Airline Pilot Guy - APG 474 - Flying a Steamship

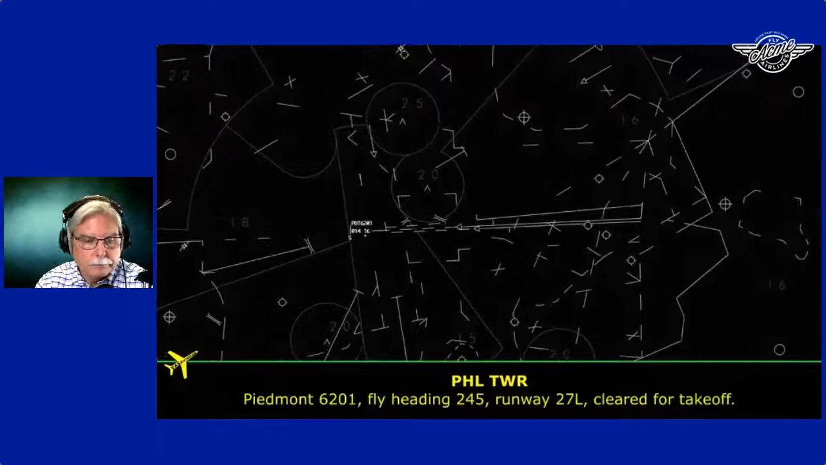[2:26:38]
Heading 245, 27 left, clear for takeoff, Piedmont 6201.
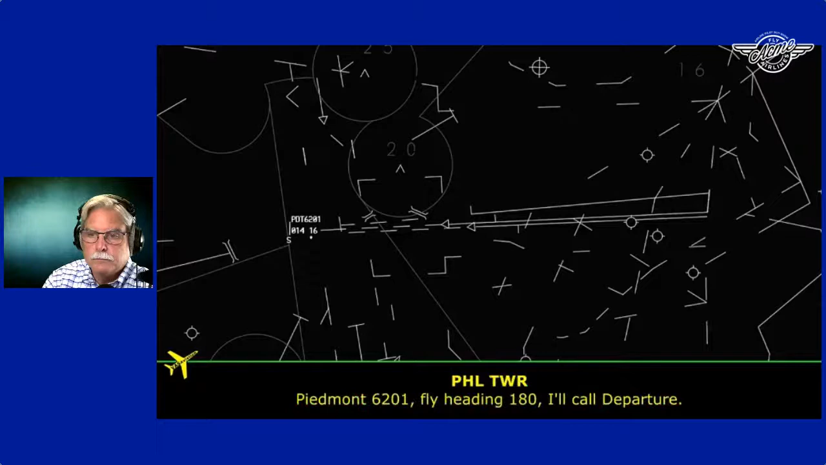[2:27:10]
Piedmont 6201, flying 180, I'll call departure. All right, 180, Piedmont 6201. Piedmont 6201, contact departure 2435. I told them they're going to bring you right back in for 279.
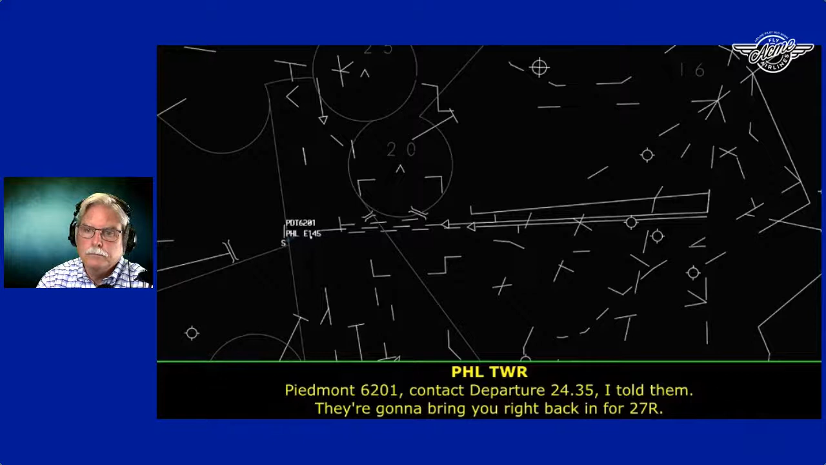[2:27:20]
All right, over to departure. Thanks for the help, Piedmont 6201. Piedmont 6201, if you're up, turn left, heading 090. Left 090, Piedmont 6201.
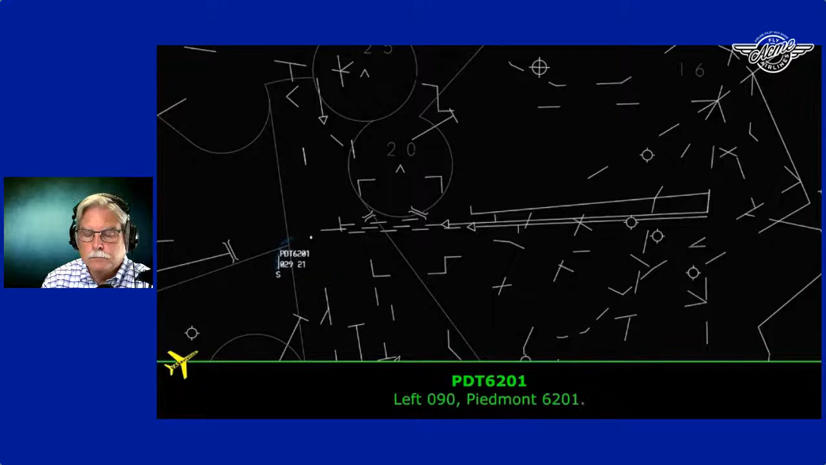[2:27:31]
6201, thanks. It's going to be radar vectors back in here, and you said you got a strong burning smell in the cockpit? Not strong. It's kind of laid back for now, but it's still there. Okay. Laid back. Layback smell.
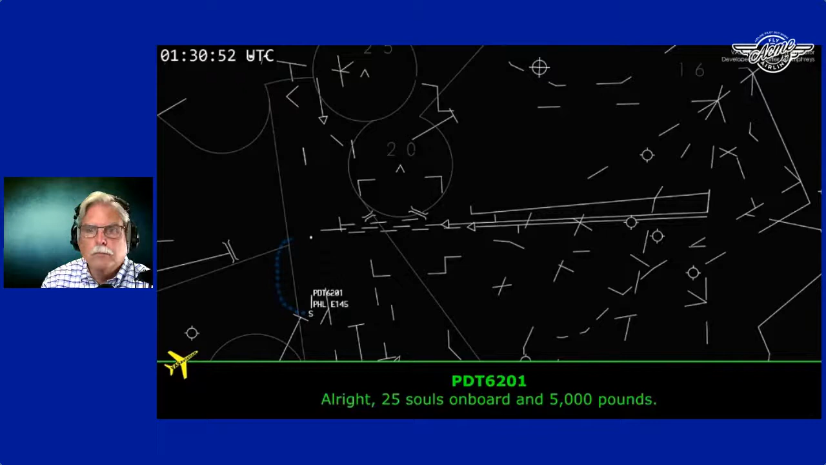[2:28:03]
Piedmont 6201, it's going to be the ILS to 27 left, and are you guys ready to pretty much come right in?
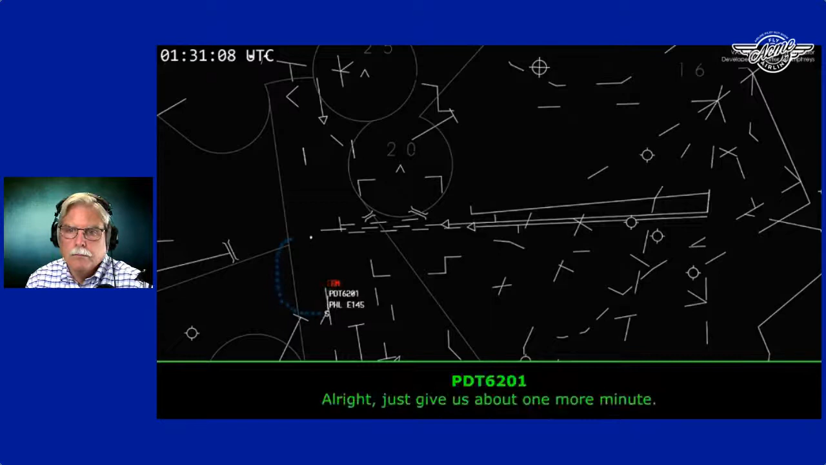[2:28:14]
Just give us about one more minute. Okay, 6201, that's fine. Turn 10 degrees to the left, and I'll have vectors in here in a minute. 10 left, Piedmont 6201. That was our airport.
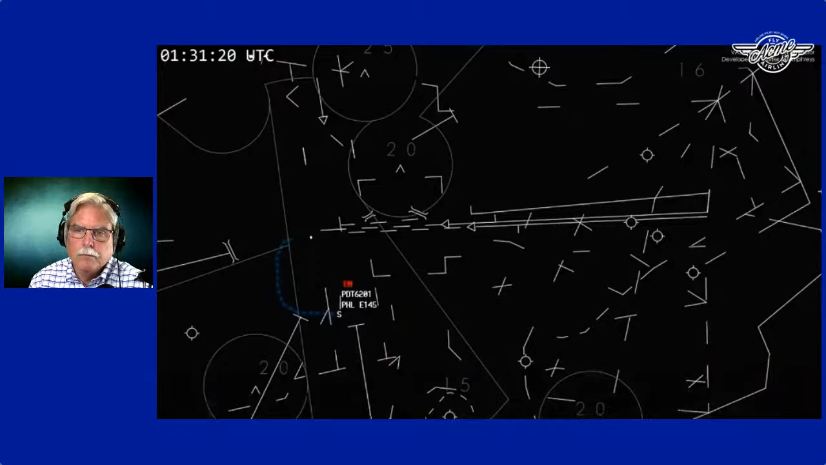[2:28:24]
I'm sorry, was that airport 10? Airport vehicle.
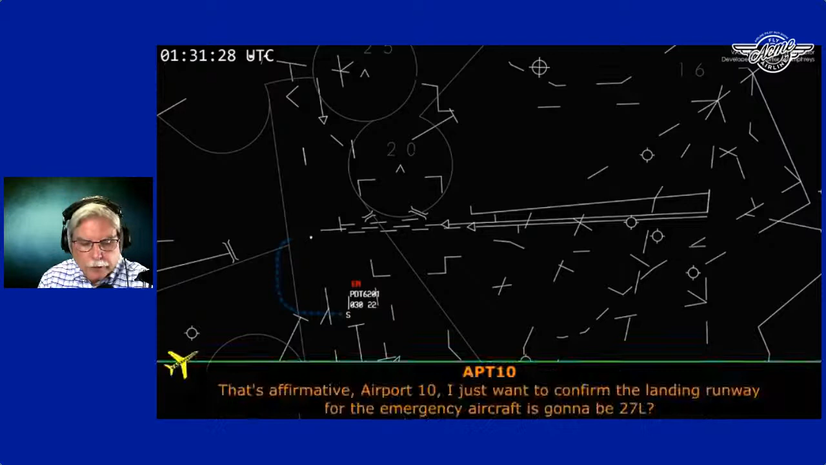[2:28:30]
Affirmative, airport 10. I just wanted to confirm the landing runway for the emergency aircraft is going to be 27 left. I thought I heard say 27 right earlier. We thought that initially because the pilot requested it, but we did change it to 27 left.
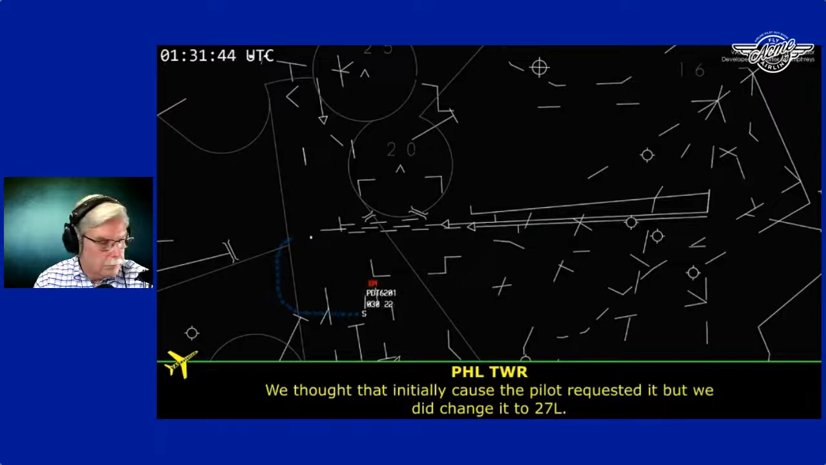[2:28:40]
All right, copy that. I'll be with you. I'm over by the emergency. Roger. Really powerful. Foxtrot 21. Foxtrot 21.
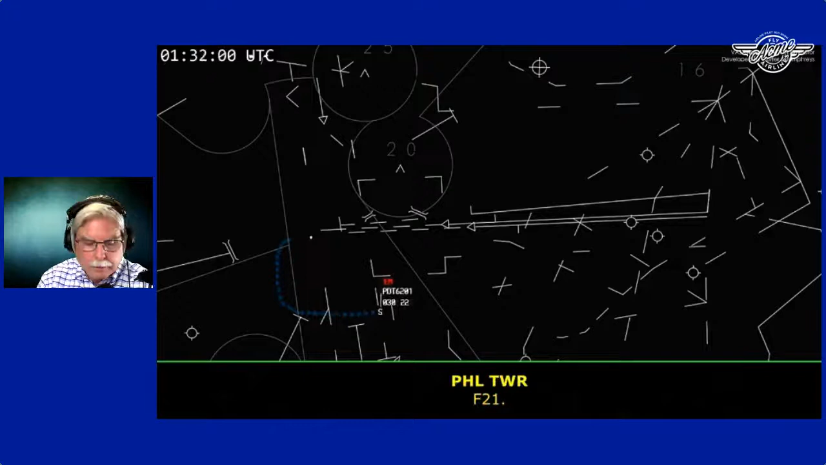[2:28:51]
Can you please let me know when the next emergency is there? Can you please let me know when the next emergency aircraft is on fire? Foxtrot 21 will do. That's the fire truck, Fox 21.
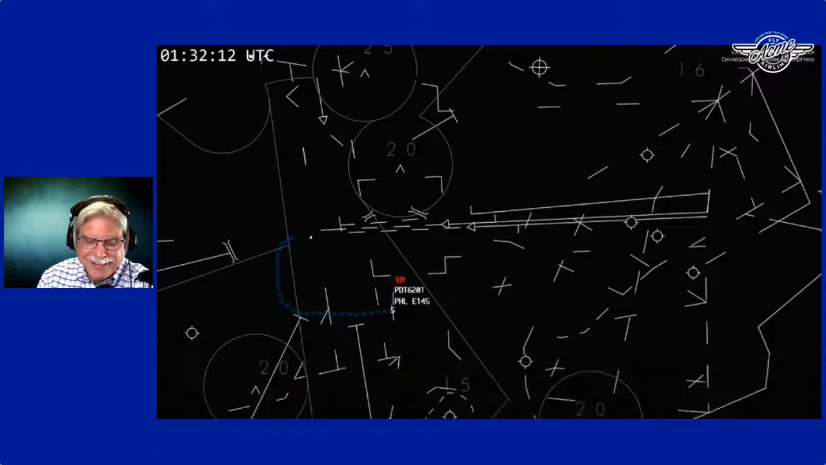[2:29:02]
They're speeding this up. Piedmont 6201, turn left 350 for your base. If you're ready to turn in, let me know. If not, I'll take you across.
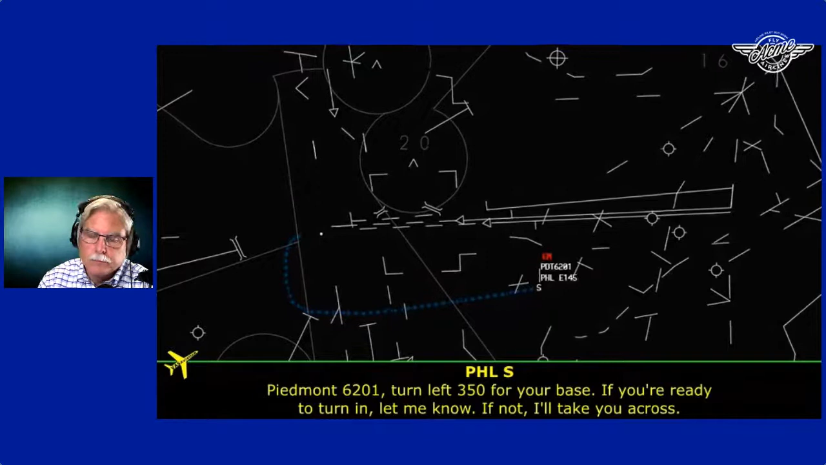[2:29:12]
All right, heading 350, ready, Piedmont 6201.
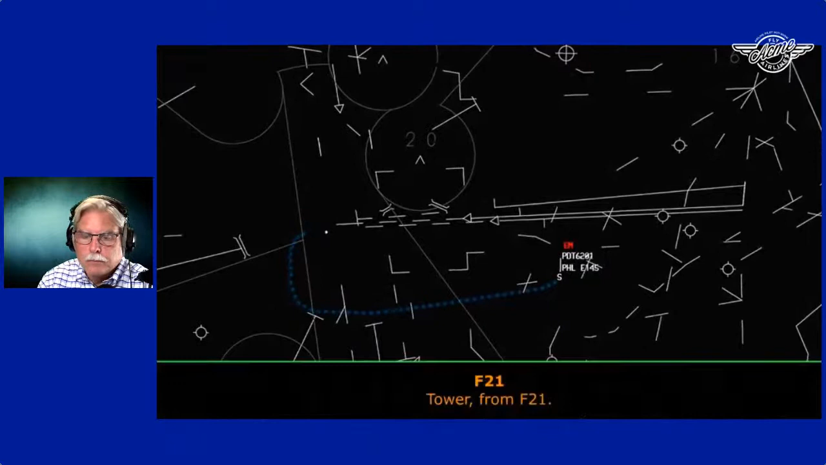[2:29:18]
Foxtrot 21, good. Give me the call sign of here, Chris.
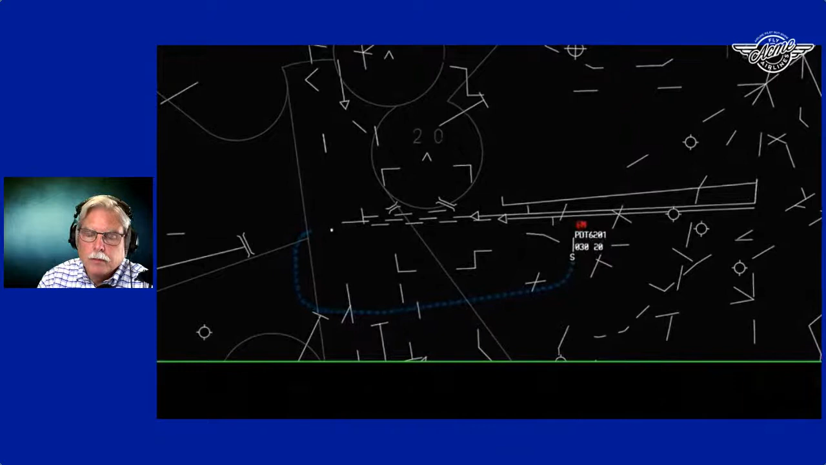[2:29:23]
Call sign is Piedmont 6201. Piedmont 6201, turn left 240, join the final.
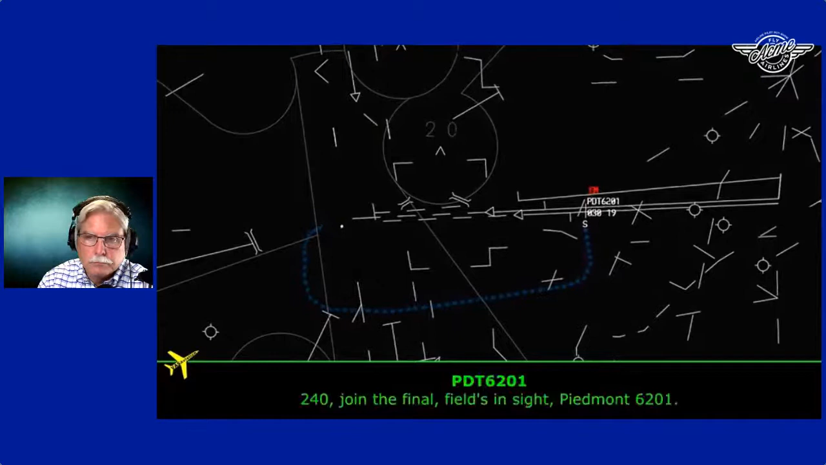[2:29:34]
240, join the final, field to side, Piedmont 6201. Piedmont 6201, you are clear for the visual approach to 27 left.
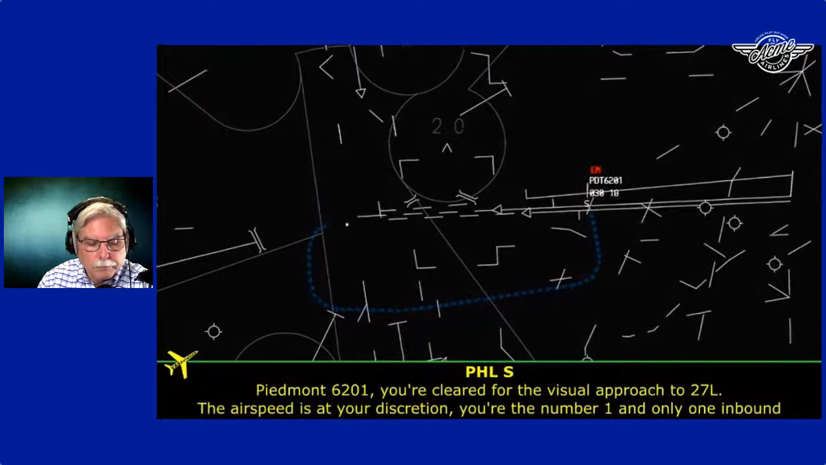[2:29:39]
The airspeed is at your discretion. You're the number one and only one inbound right now. Tower's on 18.5.